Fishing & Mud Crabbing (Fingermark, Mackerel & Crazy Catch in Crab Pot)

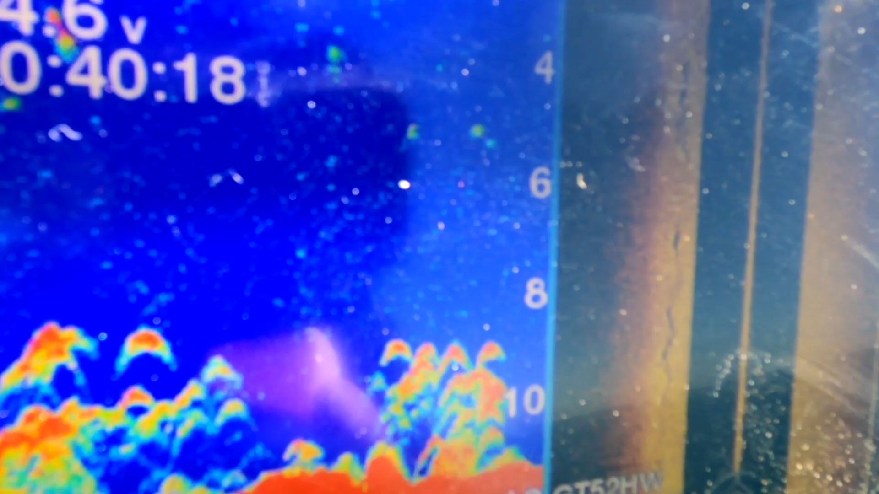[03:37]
Nice. We're marking fish. The lures are probably just going through them now, so hopefully we hook up.
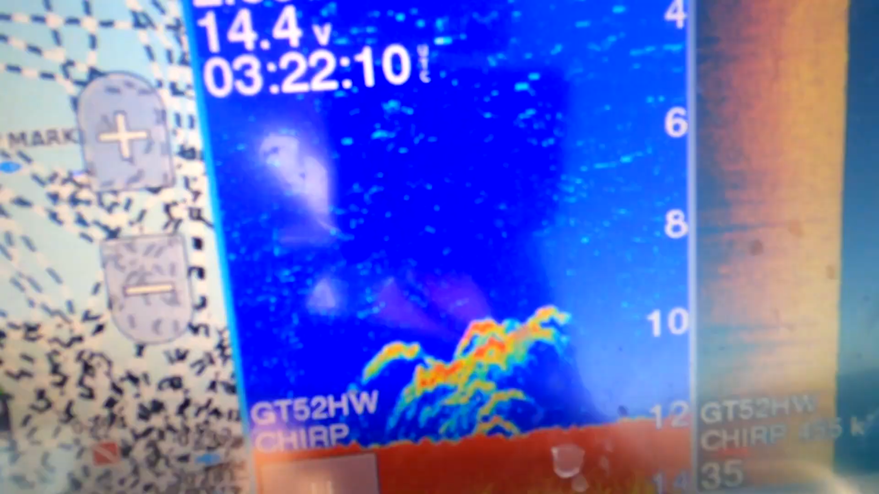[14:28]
Some good fish here. There's some really nice fish.